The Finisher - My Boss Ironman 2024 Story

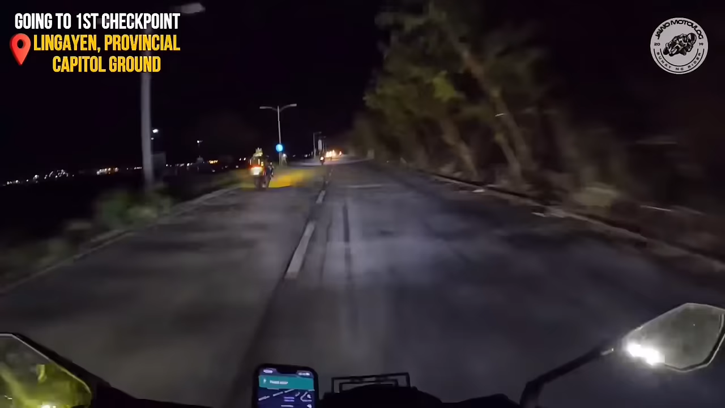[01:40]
Mas maaga tayo makatapos. Much better, para mas isang pagura na lang. Sa puntong ito, dito ko palang binuksan yung bago kong mini driving light na galing sa Prism at binaba ko yung angulo niya para hindi ako makabulag sa nakakasalubong ko.
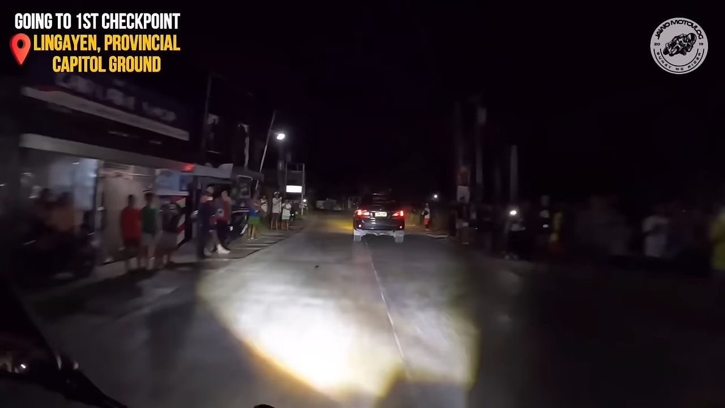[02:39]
Kaya dito na lang ako nag-decide na sosolohin ko na to. 11:13 PM. Time check. Welcome to ano to?
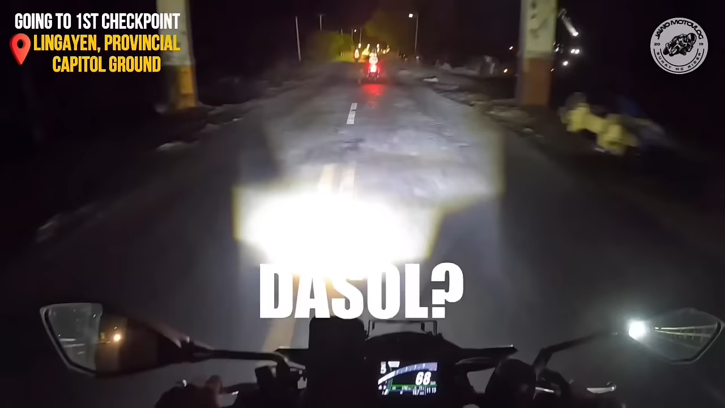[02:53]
Dasol.
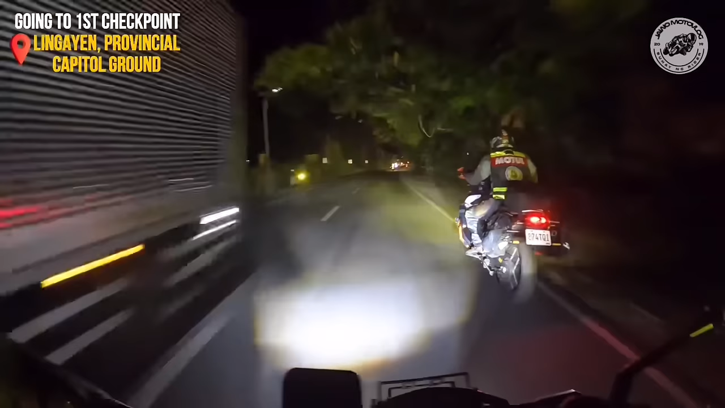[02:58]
Let's go.
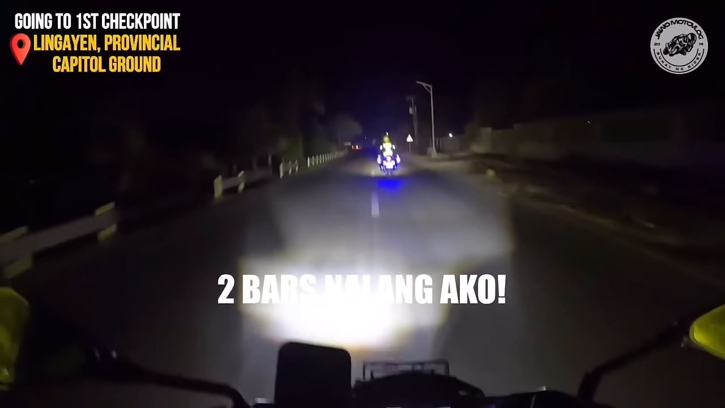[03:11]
Two bars. Dito ko naman nakita yung mga iba kong kasama.
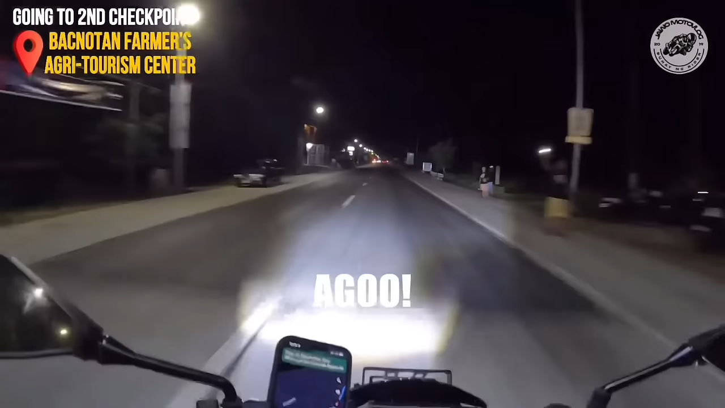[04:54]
Agoo na tayo, let's go! Welcome to Agoo! Checkpoint number 2, checkpoint number 2 guys.
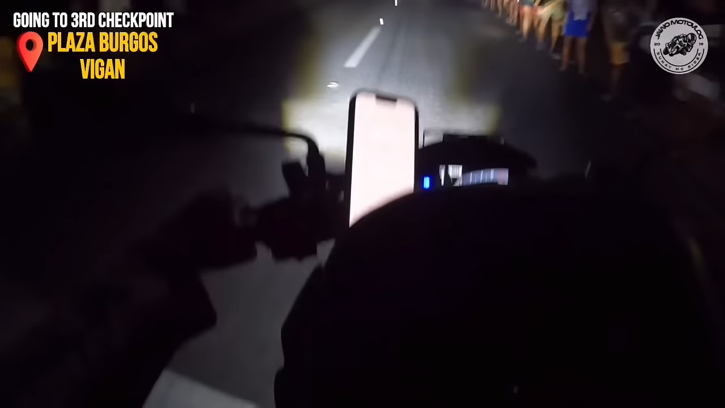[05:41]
Balawan, Balawan. Balawan, Balawan ba Balawan? Time check, 1:29.
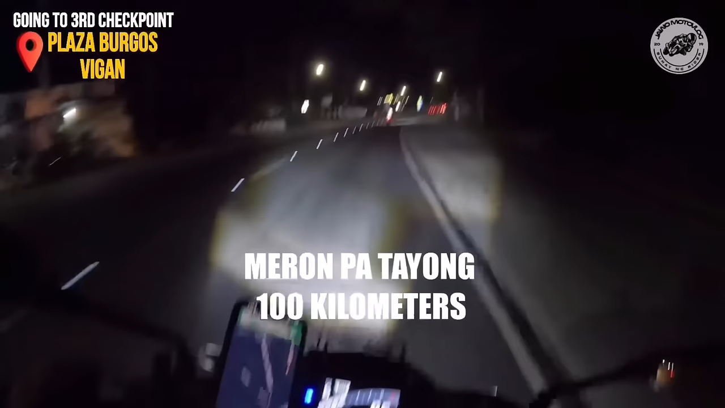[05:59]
Ano ba tayo, 100 kilometers going to Burgos Plaza ng Bigan.
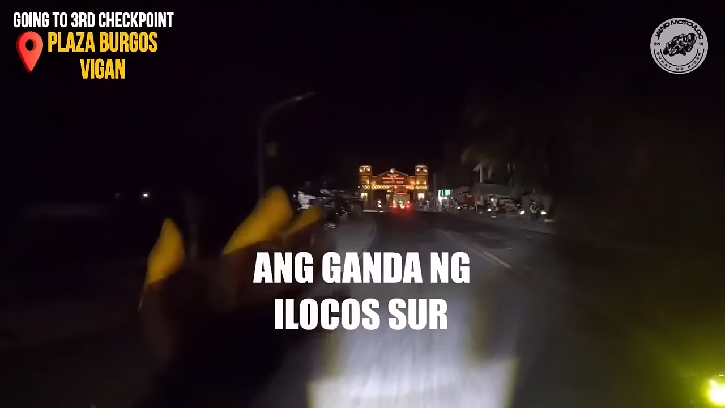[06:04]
Ang ganda ng Ilocos Sur. Ito yung isang pinakamagandang arco, Ilocos Sur. Ayan o. Candon, Candon City, Candon.
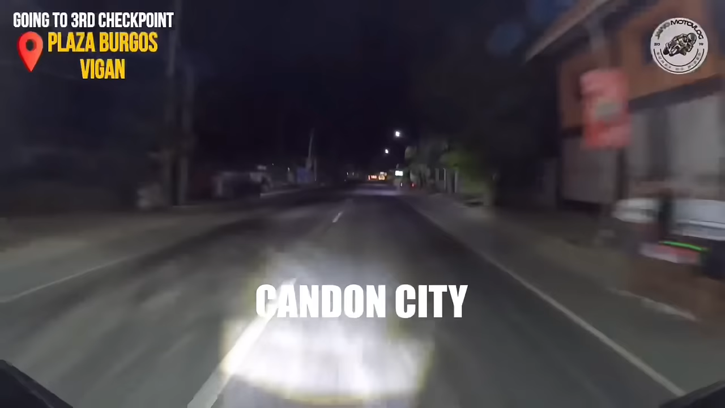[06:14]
Time check 1:51. Welcome to Narvacan.
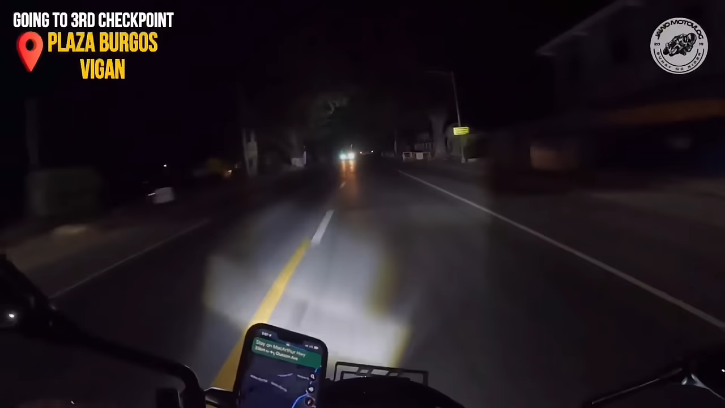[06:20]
34 minutes na lang sa checkpoint na tayo, third checkpoint na. Time check 2 AM. Uni-Oil, charo sa Uni-Oil. Dadaan ako dyan soon, dadaan ako dyan.
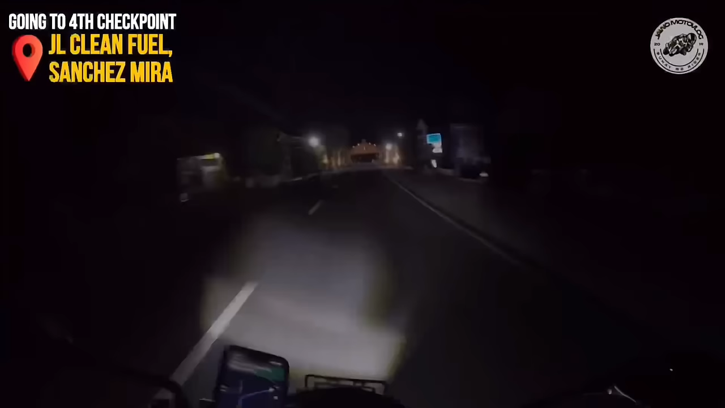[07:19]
Yun, Ilocos. Ilocos Norte. Shout out sa mga taga Ilocos Norte. Let's go! Time check 2:47. Mag 3 o'clock na. 2 bars na lang tayo. Kailangan na naman natin. Ito mahirap pag ano. Maliit lang yung tanke.
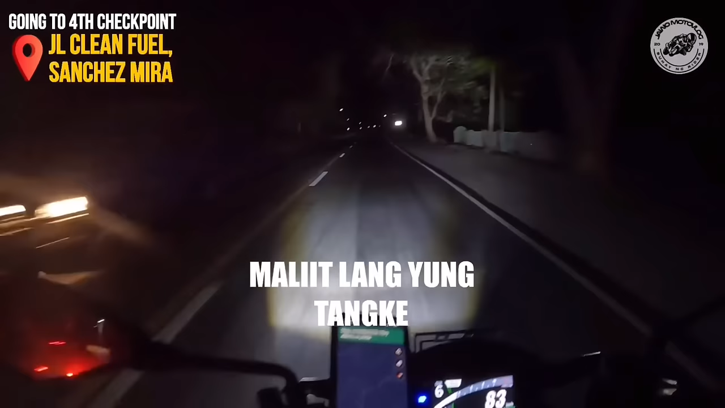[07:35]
Problemado sa ano, sa gasolina. Pagas na ang pagas.
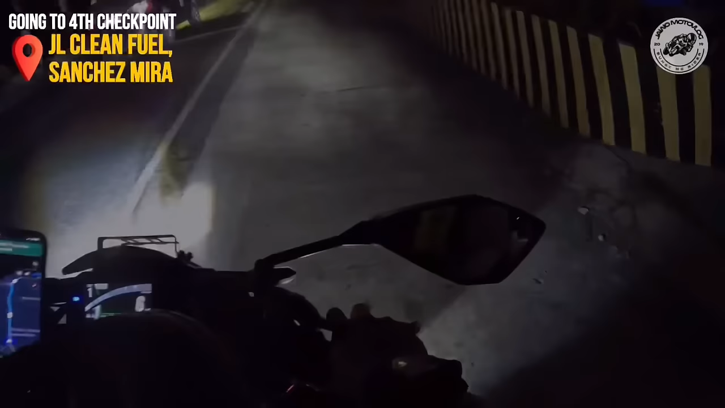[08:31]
Okay, time check 2:57. Meron ba tayong 172 kilometers? Isa sa pinakamahirap na daan to, tong Sanchez Mira. So, ingat sa lahat po na ang mga participants. Let's go, let's go. Lawag City na tayo guys, Lawag City. Ito yung ano nila, Marcos Hall lata.
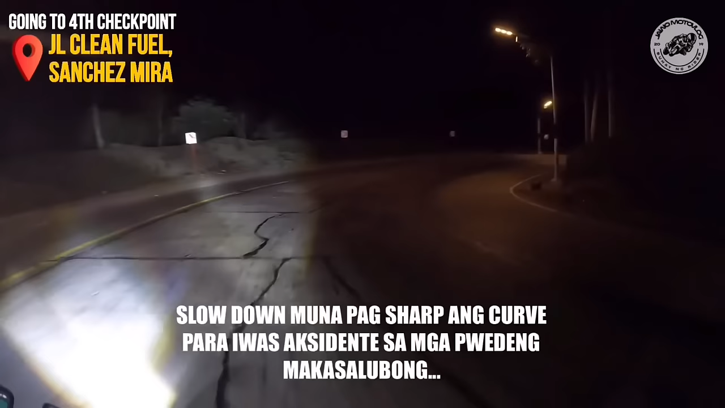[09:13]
Yon, pagod-pod na tayo guys. Pagod-pod na.
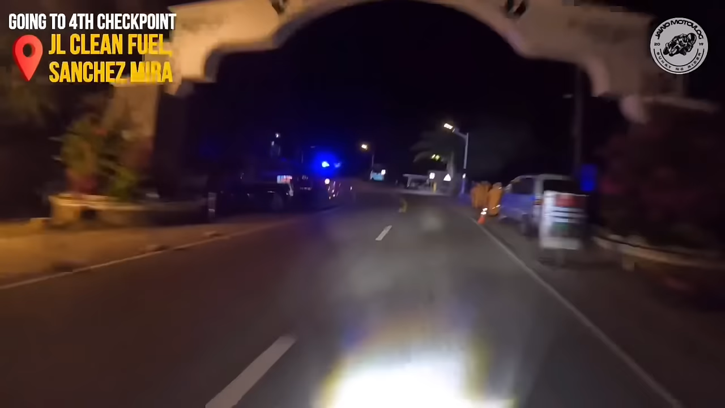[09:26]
Pagod-pod gaming na tayo guys. Ito na yung loob ng pagod-pod.
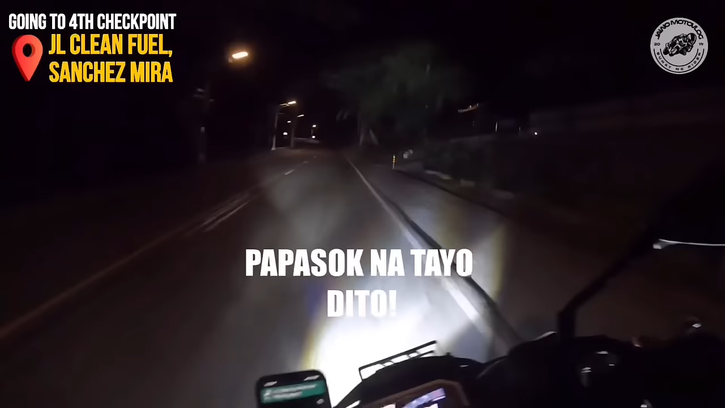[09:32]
Pasok na tayo dito. Grabe oh. Dami pa rin nag-aabang oh.
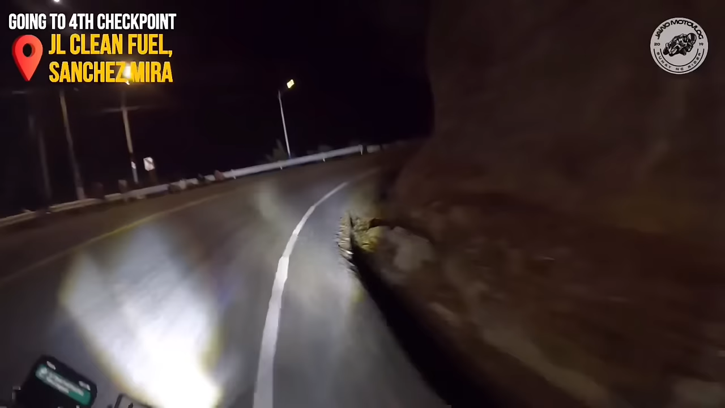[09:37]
Isa sa pinakadelikadong lugar dito yung pa Sanchez Mira.
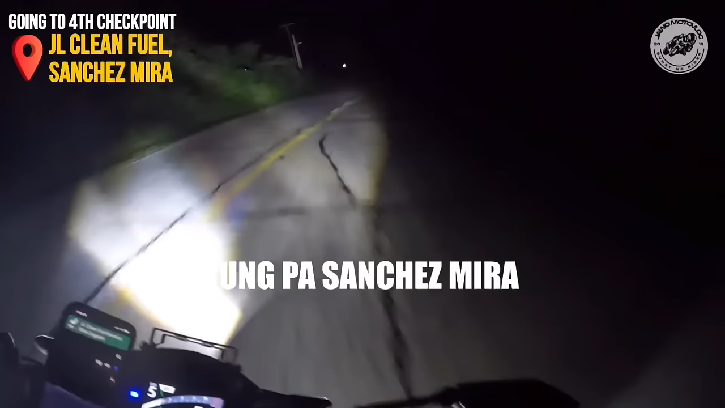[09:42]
Patapat bridge to mas ang ganda sa umaga sana yan. Kaya lang less 4 pa lang eh, pero nakapunta na ako dito ng umaga. Sobrang ganda dito.
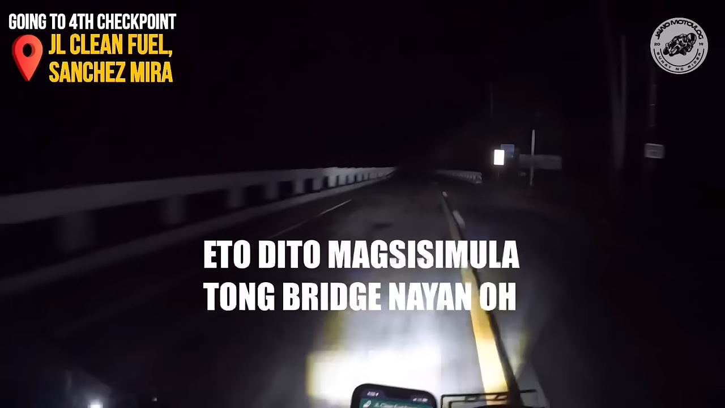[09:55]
Eto dito magsisimula yan yung bridge na yan oh. Busina tayo, busina.
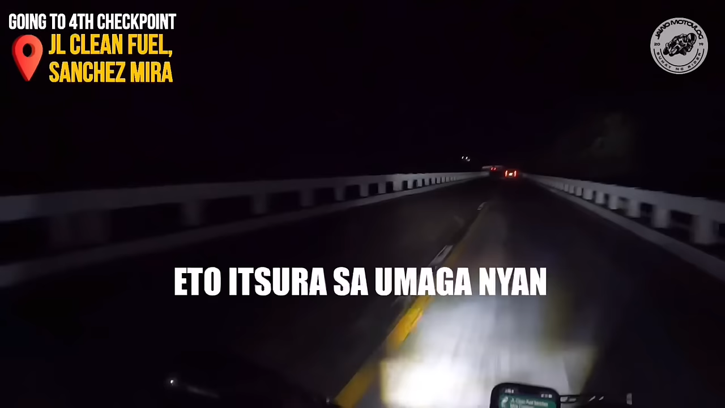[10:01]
Ito yung tsura sa umaga niyan. Ito, yan. Ganda, no? Tara, bakbak ulit tayo. Ito yung madalas na landslide. Ito yung pinakadelikadong lugar na pupunta ng mga boss Ironman. Kasi sira-sira yung daan. Tapos basa, basa pa madalas itong basa. Kaya dito, kailangan mababagal ka lang. Mga pababa, basa. Buti hindi umuulan. Sabi ko lang, buti hindi umulan, umahambon naman.
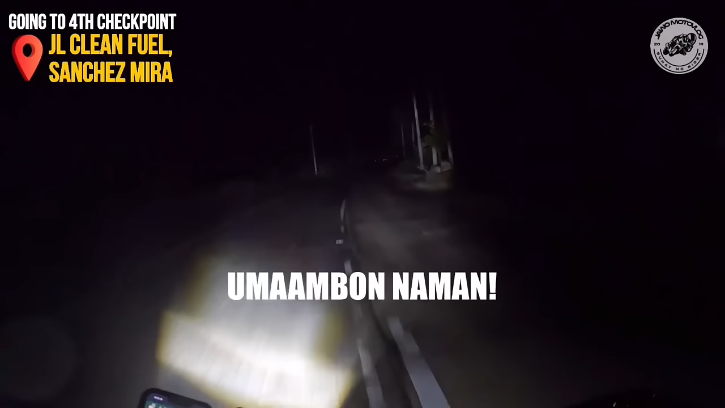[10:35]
Umahambon dito. Sana safe lahat ng participant dito. Madulas ang kalsada, kaya ingat. Dahan-dahan lang tayo. Konti na lang, mag-highway na, mag-isa lang ako dito. Simula nung makita ko ng bundok, mag-isa lang hanggang sa bumaba. Wala akong makita kahit isang participant. Nakakatakot to.